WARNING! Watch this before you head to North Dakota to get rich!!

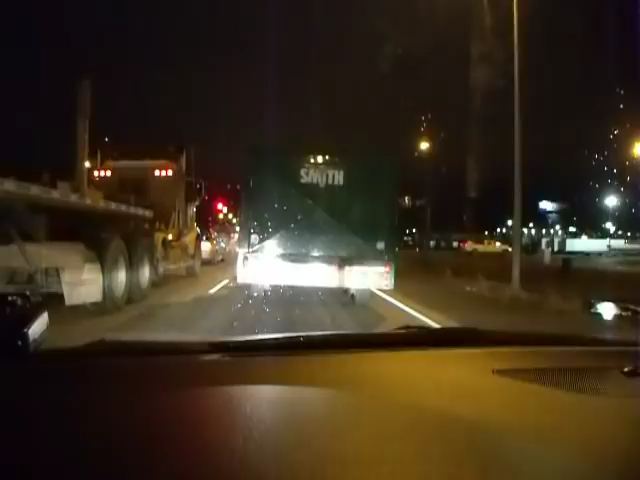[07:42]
So you can be driving down the highway and if a semi just veers slightly to the left or the right and gets into these rumble strips, they pick up all the little rocks and pebbles and small boulders
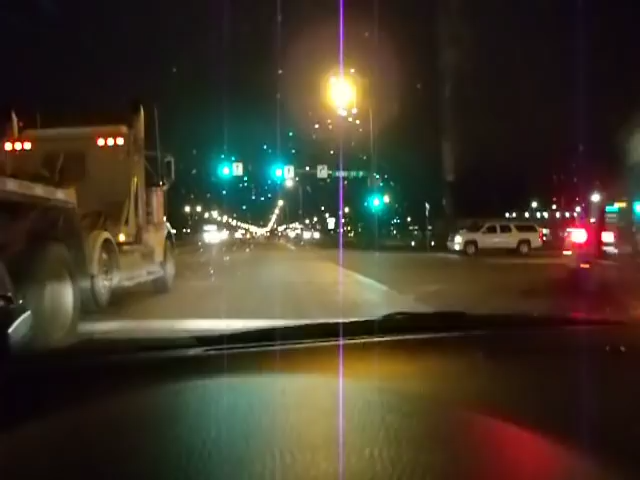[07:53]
that have settled into those rumble strips and they'll throw them right into the front of your car. I have a brand new vehicle. I've had it about a month and a half and I've tried to avoid the highways as much as I can because of that. But I've got at least a dozen nice sized rock chips with the paint gone on the front of my brand new car. One of the businesses in town that's doing extremely well is the windshield repair companies.